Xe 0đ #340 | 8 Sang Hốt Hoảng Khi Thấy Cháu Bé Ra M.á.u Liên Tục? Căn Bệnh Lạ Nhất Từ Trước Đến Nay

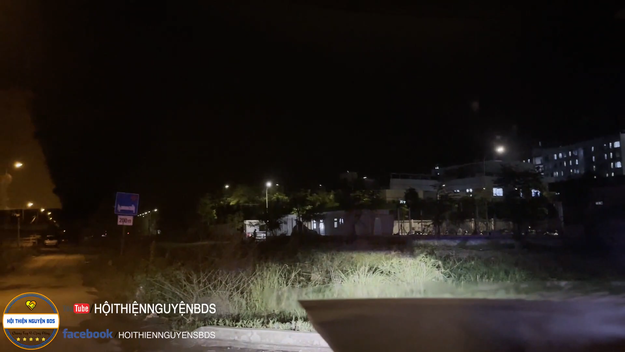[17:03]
Cổng trên tao đứng à. Ráng xíu con ơi, vô tới rồi con ơi. Trời đất ơi, có ổ voi không? Ổ khủng khiếp. Đường, bệnh viện làm rồi mà đường chưa làm.